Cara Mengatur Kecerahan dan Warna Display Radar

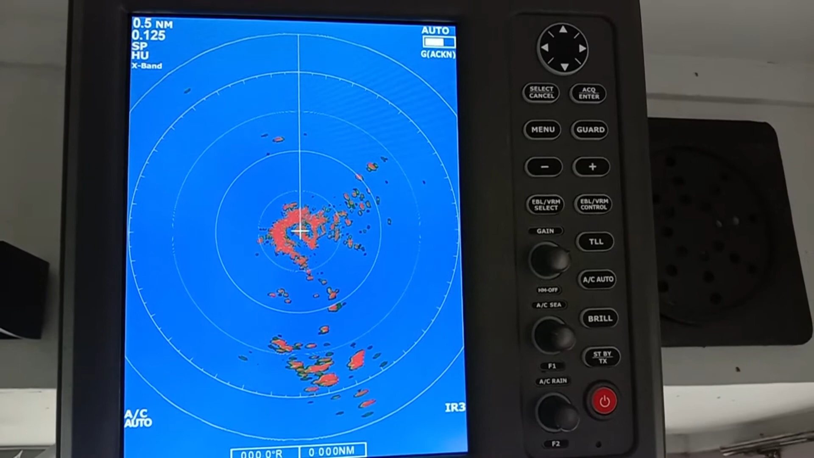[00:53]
akan saya bahas bahwa kali ini saya akan membahas mengenai bagaimana cara merubah atau mengatur mengenai kecerahan radar kecerahan radar display radar ini jadi sebetulnya mudah saja untuk mengatur kecerahan radar ini kita bisa tekan brill ini tombol brill ini ini ada sedang dalam posisi maksimal kemudian jika kita
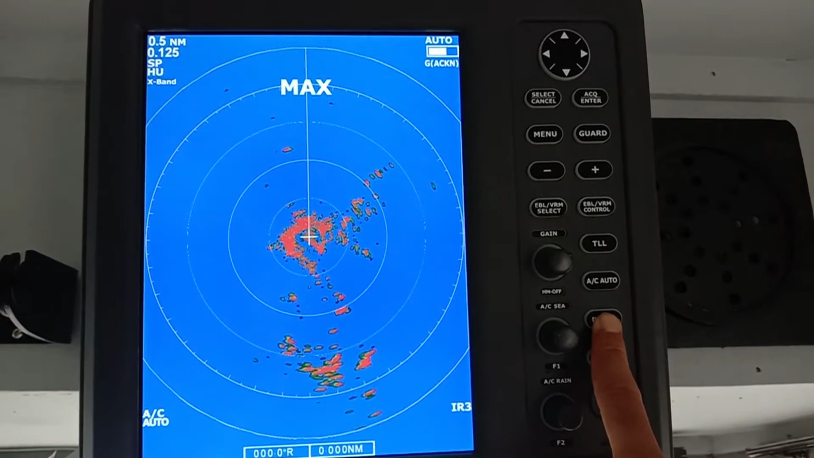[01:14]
tekan lagi ini akan terus menurun hingga menjadi semakin kecil semakin gelap oke ini adalah untuk mengatur
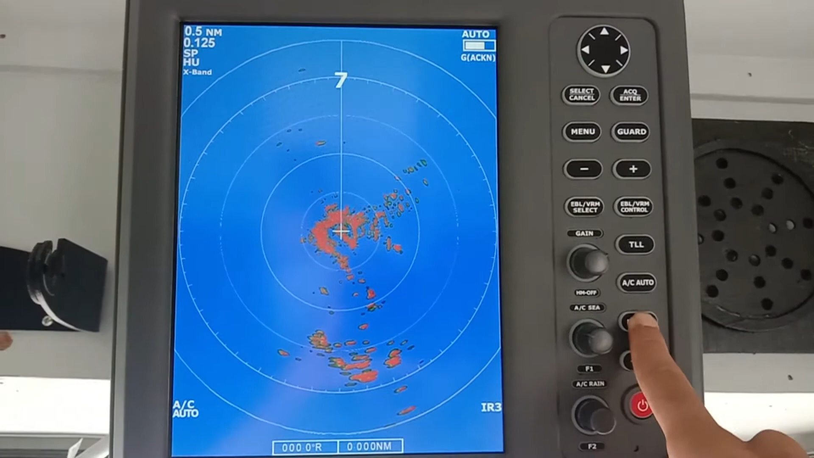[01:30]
kecerahan radar oke berarti kita menekan tombol brill ini sementara untuk merubah display warna ini kita
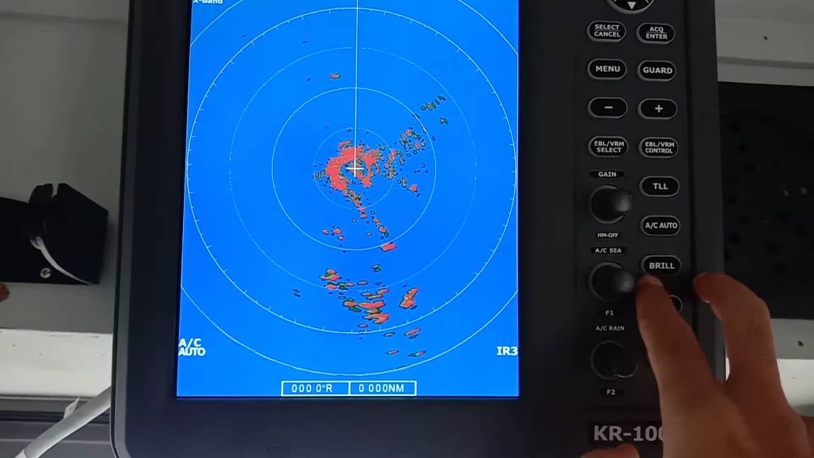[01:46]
bisa gunakan salah satu tombol disini yaitu tekan menu
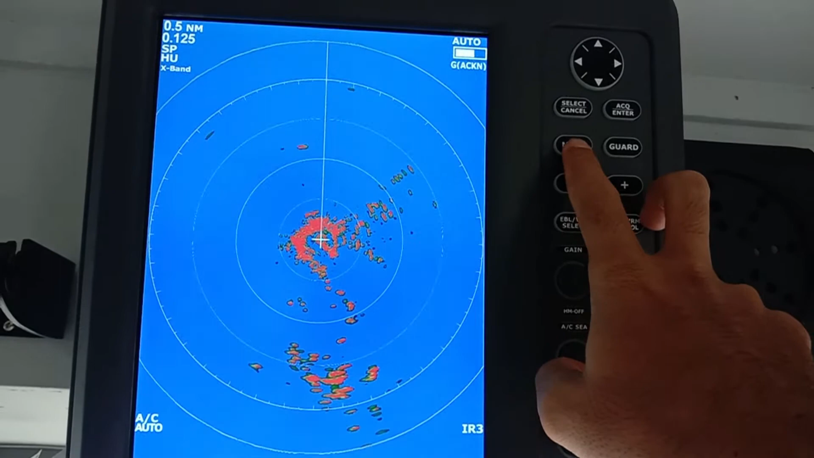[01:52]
kemudian disini ada
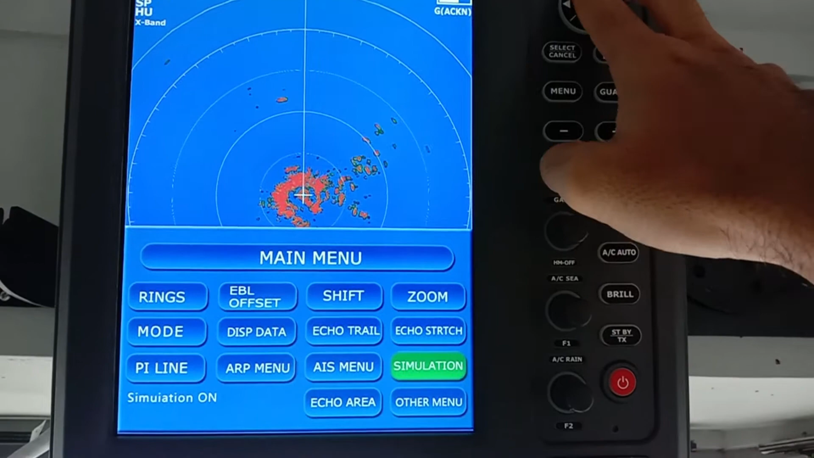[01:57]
other menu kita tekan other menu kemudian kita pilih enter
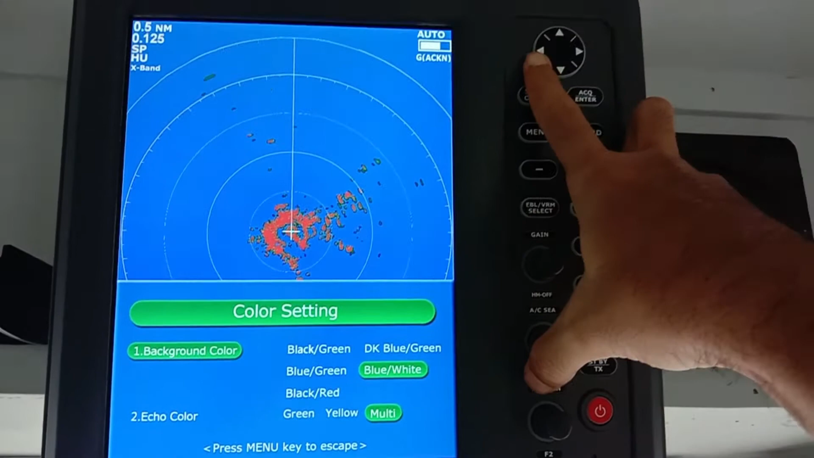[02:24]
tombol cursor seperti ini kemudian kita blue pilih blue and green misalnya kemudian kita tekan enter lagi
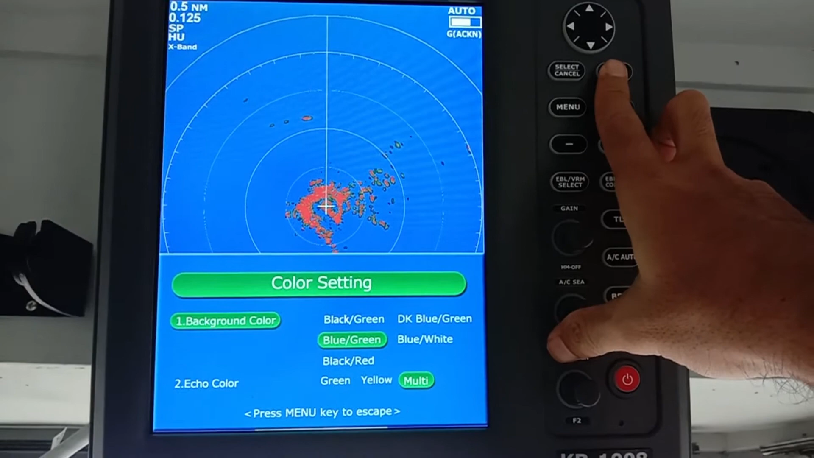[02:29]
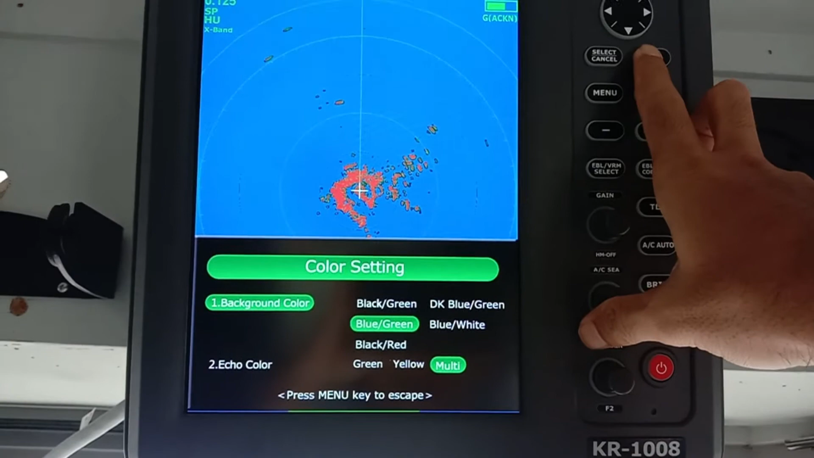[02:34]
maka akan ada berubah seperti ini
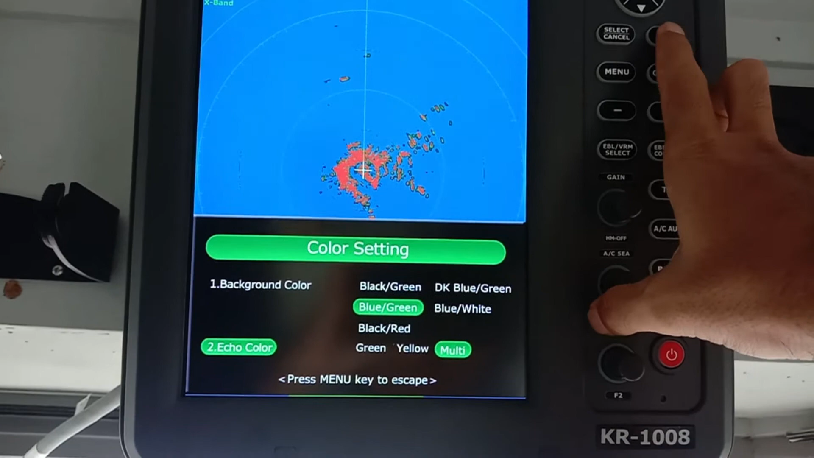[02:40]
kemudian ada pemilihan echo color echo color kita pilih misalnya yellow maka akan terlihat
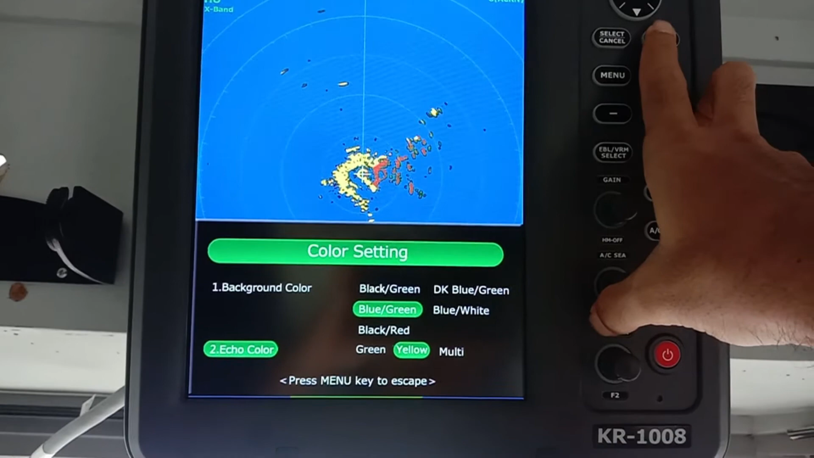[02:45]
warna
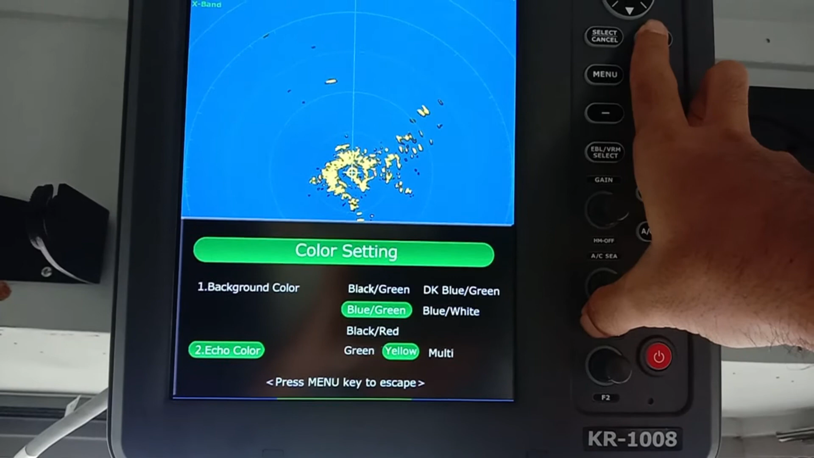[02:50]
benda-benda yang terkenal oleh radar seperti jadi warna kuning kita pilih green maka akan berubah menjadi warna green
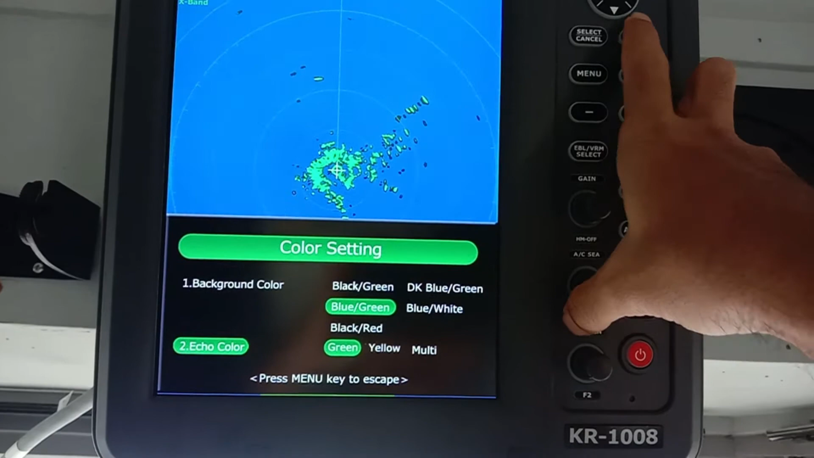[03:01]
kemudian jika kita pilih yellow menjadi warna kuning kemudian jika kita pilih multi ini akan menjadi bentuknya multi kita pilih yellow saja
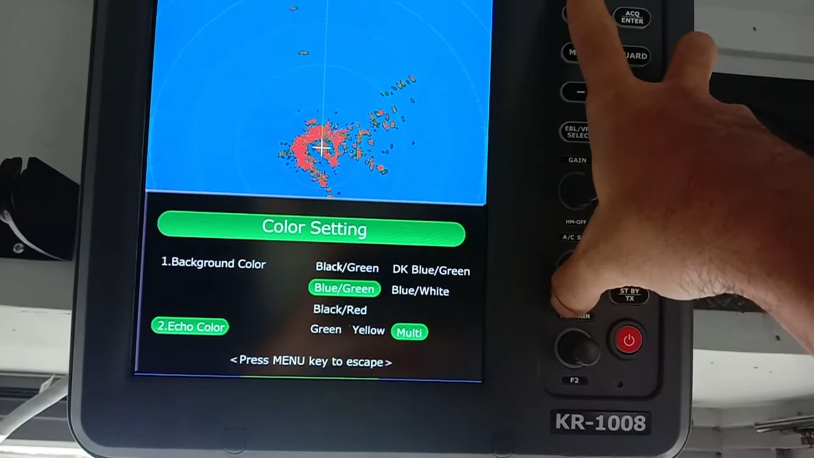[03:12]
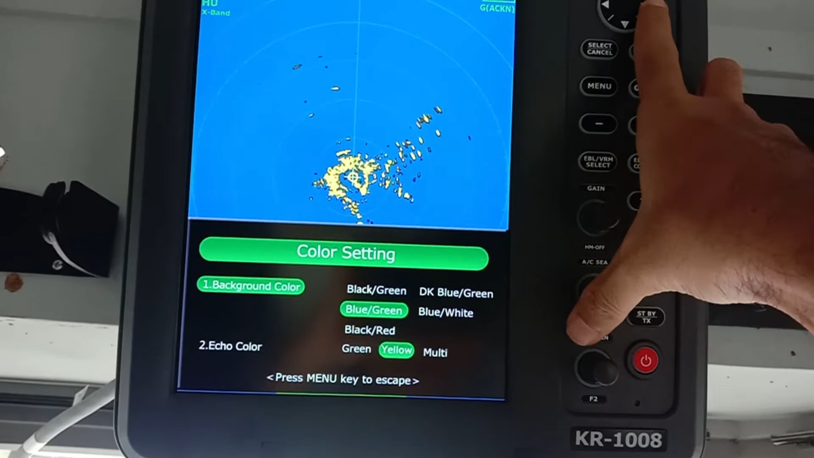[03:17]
sementara untuk background color kita kembalikan menjadi blue or white menjadi seperti ini
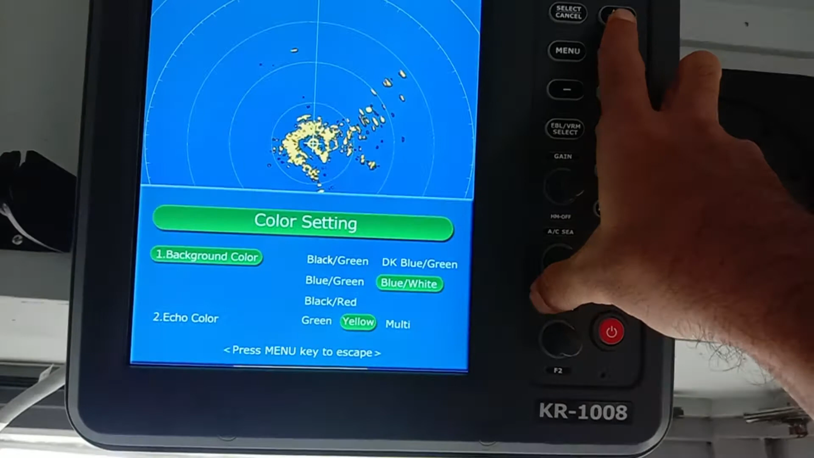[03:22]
kemudian jika sudah selesai kita bisa klik cancel atau menu
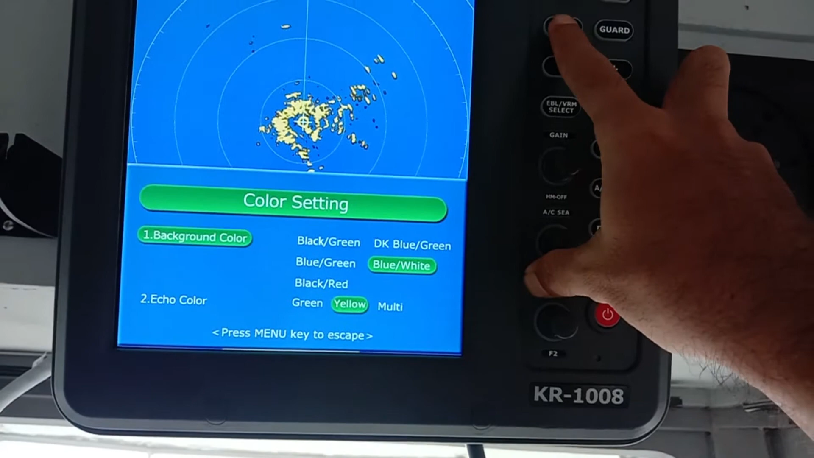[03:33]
kembali klik menu lagi kembali lagi klik menu lagi
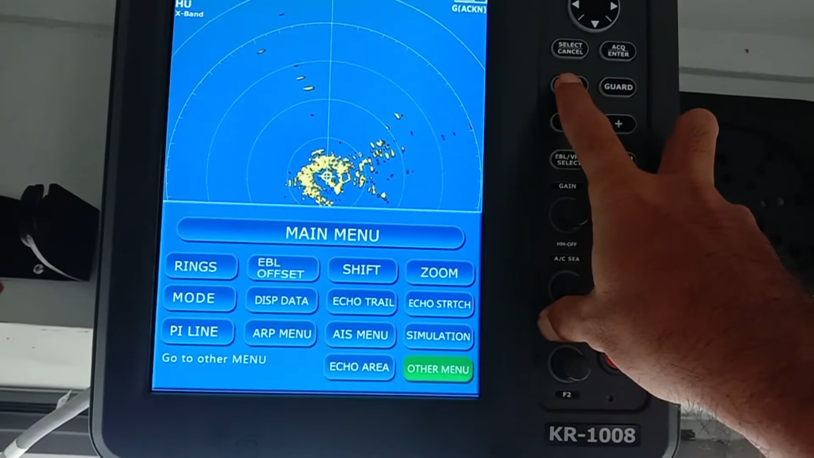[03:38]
seperti ini kemudian selain itu kita juga dapat memilih
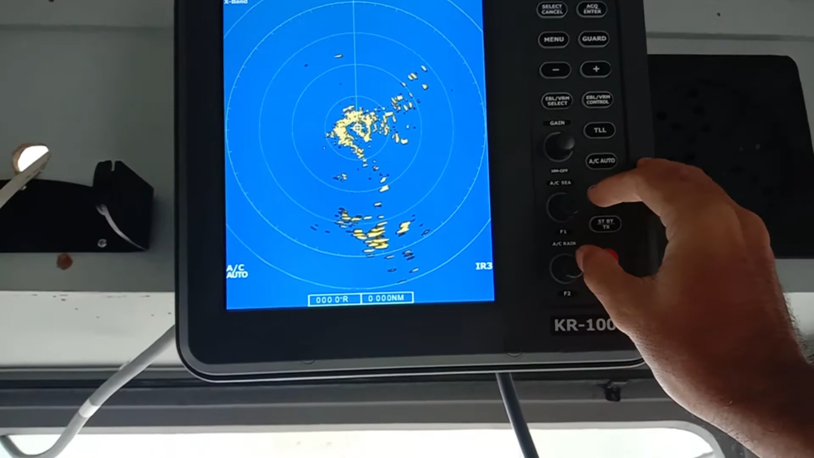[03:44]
warna dengan menekan tombol
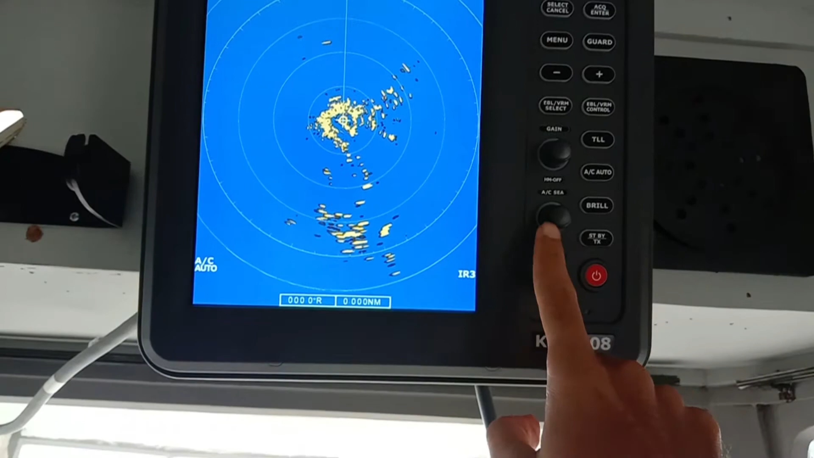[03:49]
AC ini ke bawah dengan
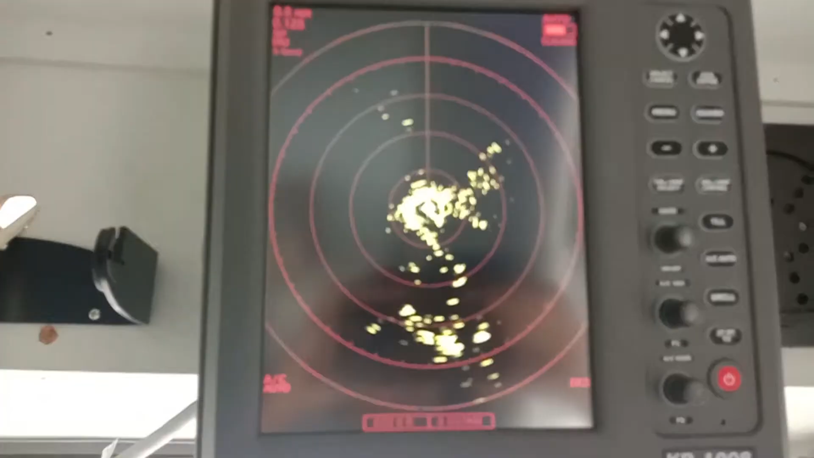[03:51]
tekan menekan tombol AC ini ke bawah seperti
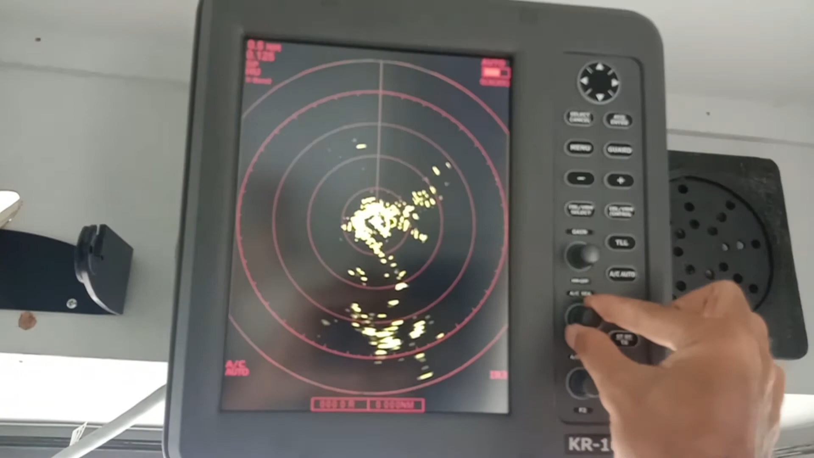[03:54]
ini maka akan ada perubahan jika kita ICC tombol AC ini jika kita putar akan
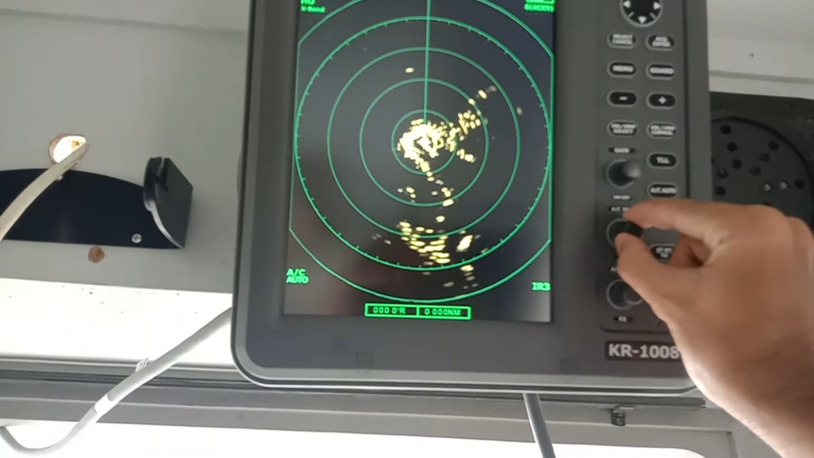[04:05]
berbeda fungsi dengan jika kita menekan kita tekan maka ini akan merubah display klar dan ini lebih cepat fungsinya ya seperti ini kemudian kita tekan lagi